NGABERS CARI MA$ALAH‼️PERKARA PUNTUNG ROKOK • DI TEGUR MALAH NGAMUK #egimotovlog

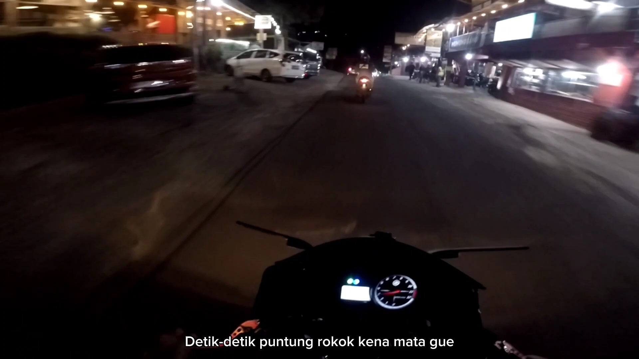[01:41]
Apaan barusan kena mata anjing? Astagfirullahalazim, perih anjir. Apaan ya? Kayaknya nyamuk mungkin ya. Atau laron. Mata kalian tahu laron enggak sih guys? Yang binatang kecil terbang itu cuy. Nah ini jam, astagfirullahaladzim. Oh ini anjing yang ngerokok di depan goblok. Astagfirullahaladzim. Nih guys contoh yang gak bener depan gua, ngerokok anjing sambil motoran.
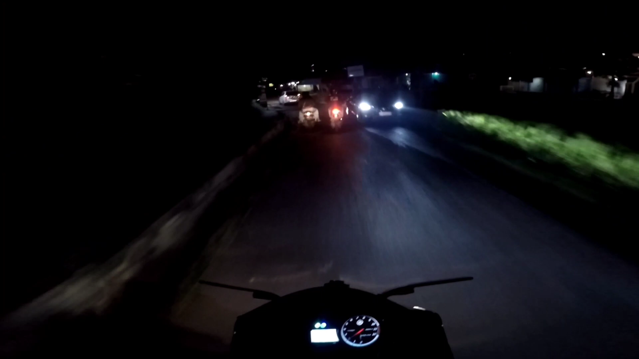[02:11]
Gua kirain barusan ini apa namanya tuh, nyamuk anjing. Kena mata goblok, kelilipan. Untung rokok apa nyamuk sih. Tapi ini depan ada yang ngerokok nih guys. Nah udahlah bodo amat. Oke guys, lanjut ke pembahasannya guys.
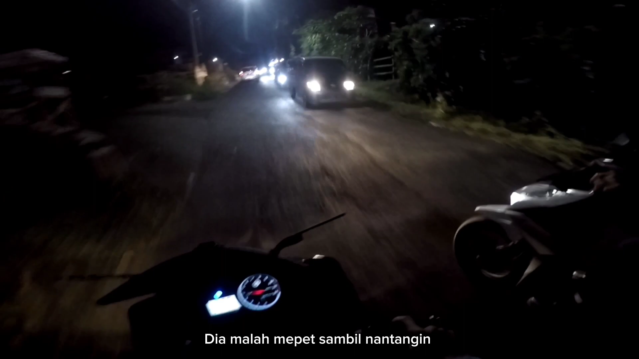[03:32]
Rokok nah tuh bos. Rokok tekan mata. Goblok anjing. Tuh lihat guys, anjing. Lu malah ngajakin anjing jelema teh. Tuh lihat tuh guys. Ini mah benar-benar nih orang. Kalau kena mata gimana ya? Goblok perih banget anjing mata aing.
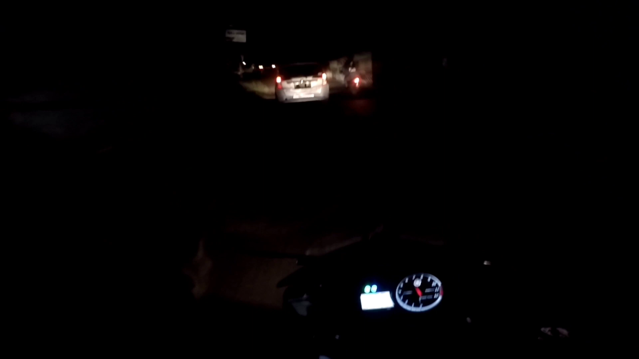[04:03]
Nih guys, contoh pengendara yang ngeyel guys, dikasih tahu ini kena mata gua barusan anjir puntung rokoknya.
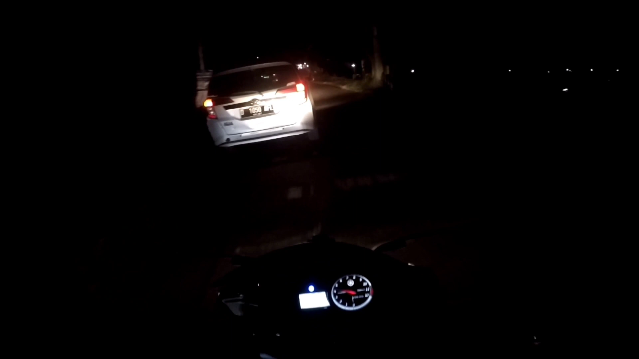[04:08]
Malah kayak enggak. Astagfirullahaladzim, anjir benar-benar nih orang. Ini posisi rokok dia ada sebelah kiri tuh. Kayak yang disengaja gitu kena angin biar kena mata gua, cuy. Maunya apa anjir? Kalau gua sih kalau nggak kena mata nggak masalah, ini kena mata anjir tadi di bawah.
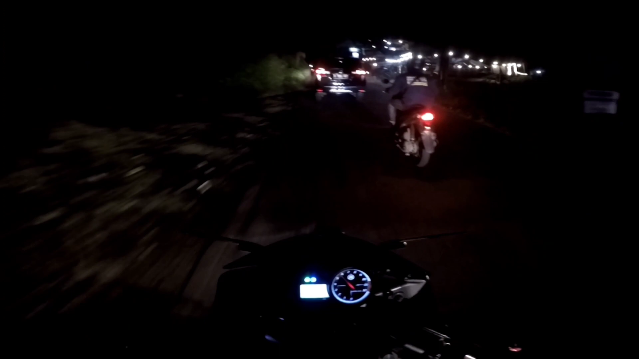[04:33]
Nyantai banget tuh orang anjir. Astagfirullahaladzim, gua udah ngasih tahu juga anjir. Astagfirullahaladzim. Oh, ini mah disengaja tuh, tuh lihat tuh, tuh kena. Benar-benar ini orang anjir. Lihat aja gua, aduh. Gua mau ngedulin ada mobil di depan.
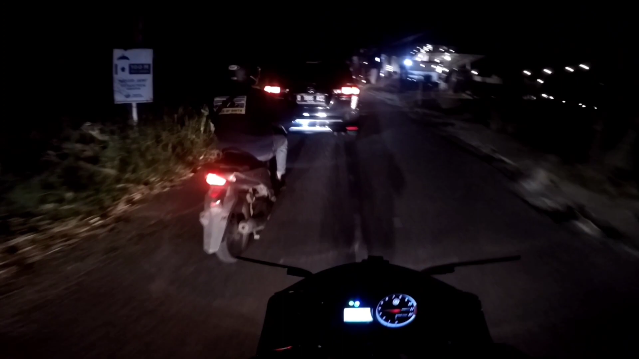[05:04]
bos. Anjing aja.
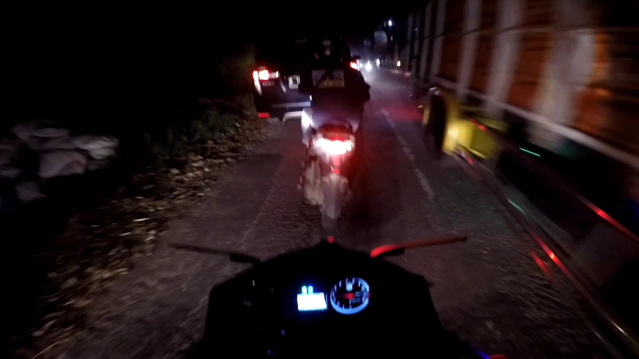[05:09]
Bener-bener ya orang. Bos, kalau mau ngerokok berhenti dulu bos. Kena mata ke yang belakang. Dikasih.
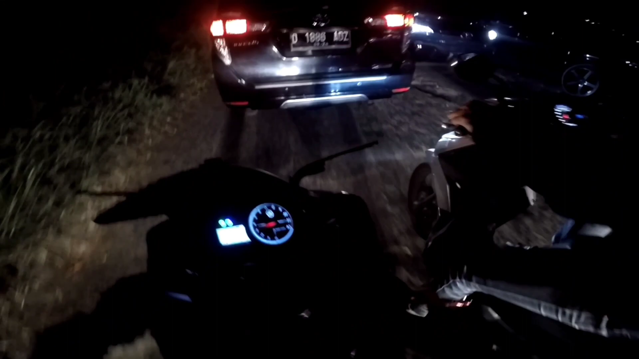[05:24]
Kalau dikasih tahu tuh bro, kalau salah jangan-jangan ngeyel bro. Ini kena mata barusan. Dulu.
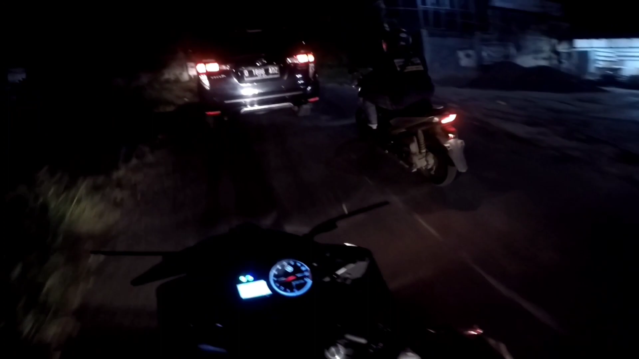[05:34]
Bener-bener ya orang. Astagfirullahaladzim. Dikasih tahu anjing benar-benar bikin aja. Bener-bener ya orang anjir. Bikin gua emosi anjir. Merokok sih boleh, gua gak ngalarang. Itu cuman asapnya kena mata gua tadi anjir di bawah. Ini tuh masih, ya kayak masih sengaja gitu anjir. Maunya apa nih orang anjir?